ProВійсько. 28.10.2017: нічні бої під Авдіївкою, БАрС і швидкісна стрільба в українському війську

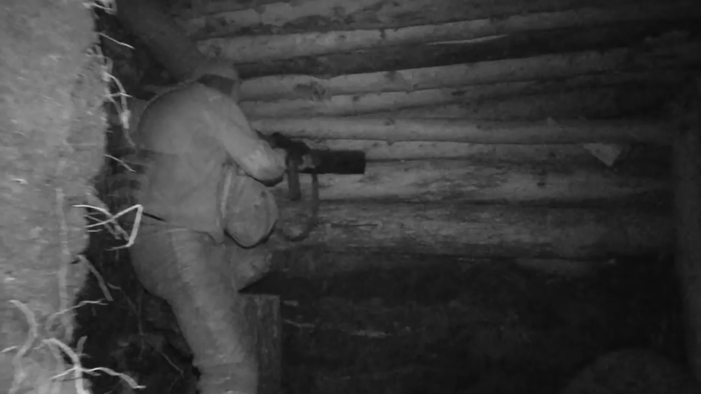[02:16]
Вогонь відкриваємо, якщо вже точно бачимо ціль.
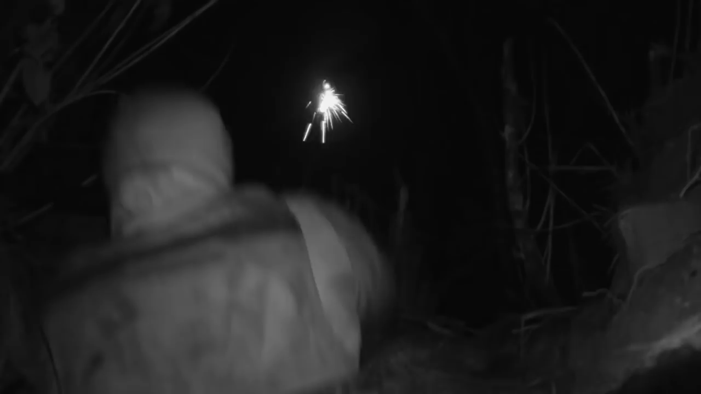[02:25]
Останнім часом українці з ворогом не церемоняться.
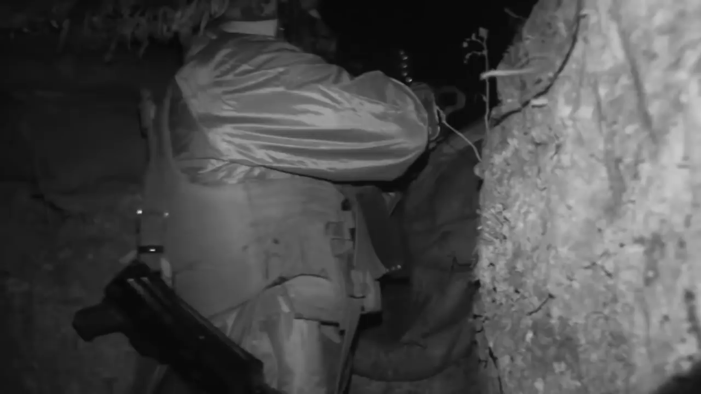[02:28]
В разі безпосередньої загрози нашим позиціям відкривають вогонь з усього наявного озброєння.